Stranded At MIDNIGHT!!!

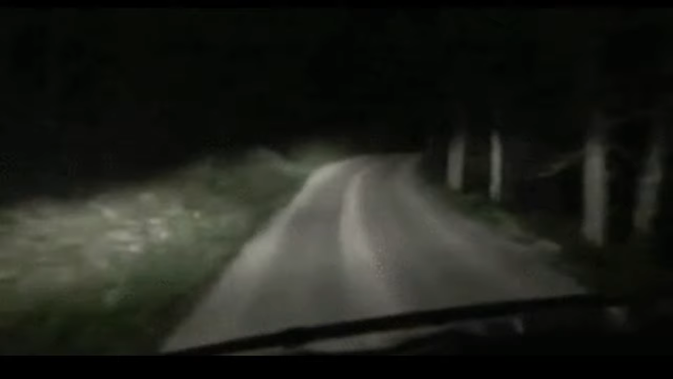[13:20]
And as we're driving home, we drive in like through the country. And if, if anybody knows the country area, you know that when you drive in the country is no lights, everything is pitch black.